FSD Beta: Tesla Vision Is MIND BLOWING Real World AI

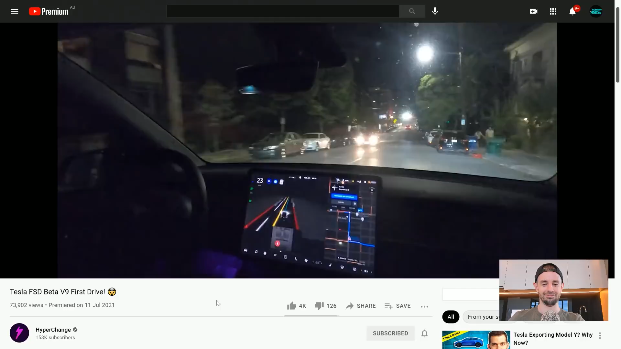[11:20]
oh wow crushing it right on red i mean that was that i feel like was way doper than 8.2 like 8.2